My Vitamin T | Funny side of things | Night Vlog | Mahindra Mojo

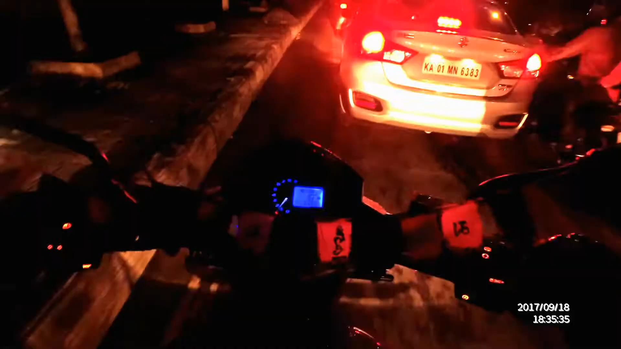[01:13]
Oh look at that, he just stopped in the middle of the road. अरे ठोक दिया क्या? अच्छा खराब हो गया, चलो। अच्छा तो आप ही हैं जिसकी वजह से इतना ट्रैफिक हो गया है। देखो सब लोग एक्सपर्ट बन गए वहाँ पे। अरे भाई हम लोग ना एडवाइस देने में नंबर वन है। What do you mean by lane discipline? अभी जाके पूछो किसी को यहाँ पे। Ask anyone. What is a lane discipline?
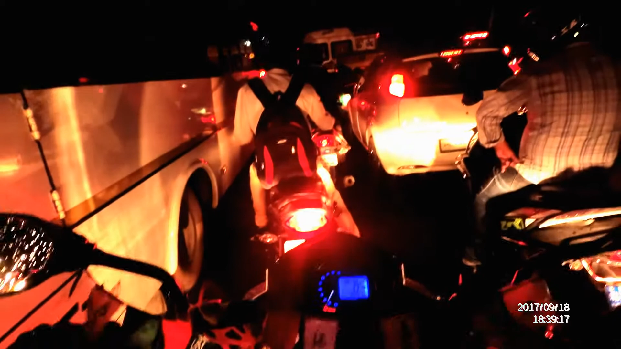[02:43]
थोड़ा आगे जाने का रुकना, अरे जाने का रुकना, आगे जाने का रुकने का, साल जाना है तो जाओ नहीं तो रुकना।
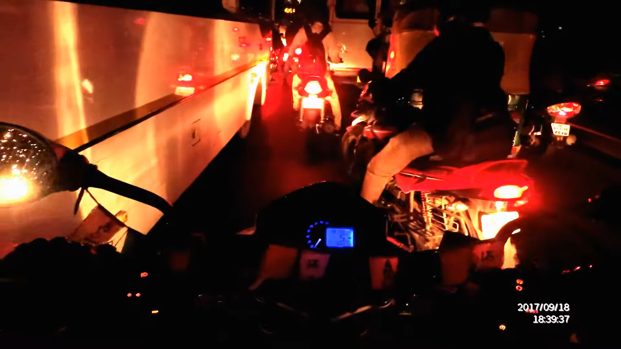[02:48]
सर लगता है सालों उतर के उनका हॉर्न का स्विच निकाल दे,
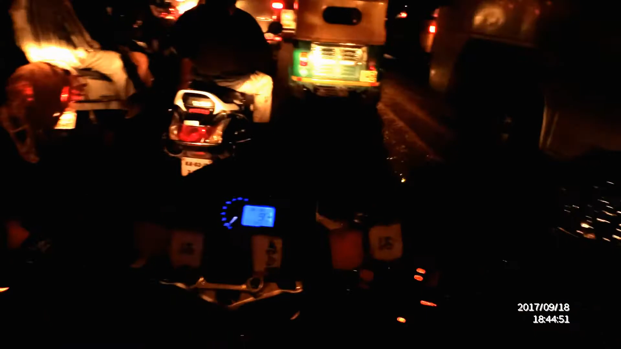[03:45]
Oh, that's nice. Which car is this? Mercedes? Whatever, it has got a TFT screen. Oh, Mahindra, get me a TFT screen, man.